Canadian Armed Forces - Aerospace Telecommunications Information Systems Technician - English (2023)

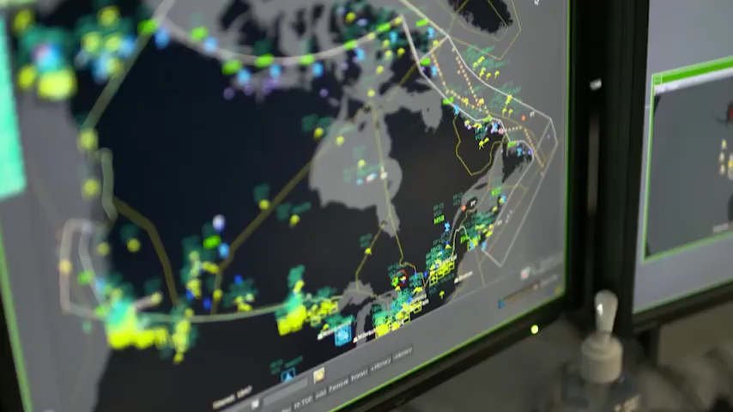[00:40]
and air defense and air traffic management systems such as radars and navigational aids.